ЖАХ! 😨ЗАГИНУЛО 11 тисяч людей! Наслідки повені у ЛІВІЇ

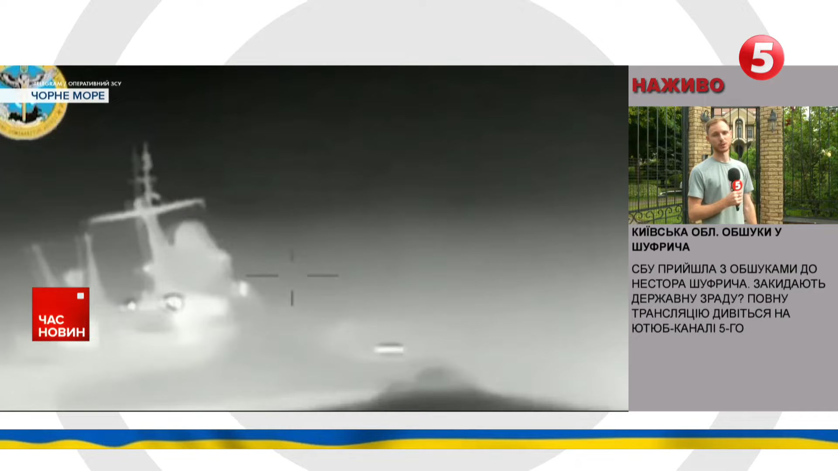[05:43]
Це корабель Сергій Котов. За попередніми даними, він має певні пошкодження. Міністр цифрової трансформації Михайло Федоров першим опублікував ці кадри і написав – працює ГУР,